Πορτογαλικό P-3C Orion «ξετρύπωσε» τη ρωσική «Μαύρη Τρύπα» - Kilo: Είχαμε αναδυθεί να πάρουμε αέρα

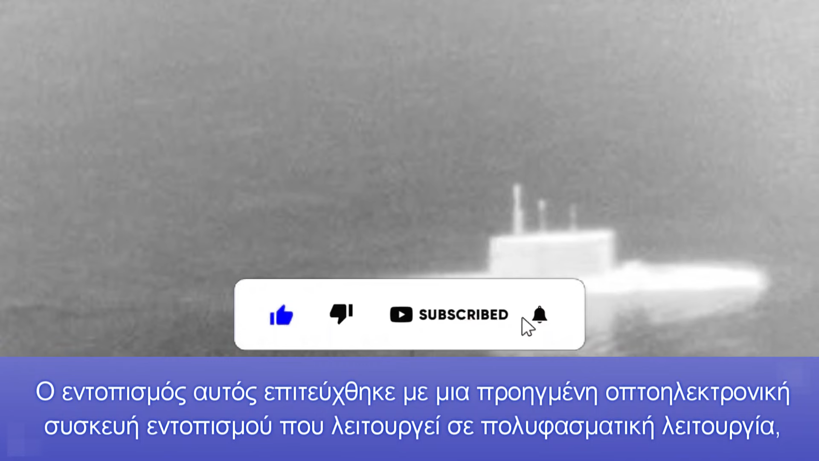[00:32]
Ο εντοπισμός αυτός επιτεύχθηκε με μια προηγμένη οπτοηλεκτρονική συσκευή εντοπισμού που λειτουργεί σε πολυφασματική λειτουργία επιτρέποντάς της να σαρώνει το περιβάλλον τόσο στο οπτικό όσο και στο υπέρυθροφάσμα με μεσαίο ευρωσμικού σκήματος 3 έως 5 μικρά.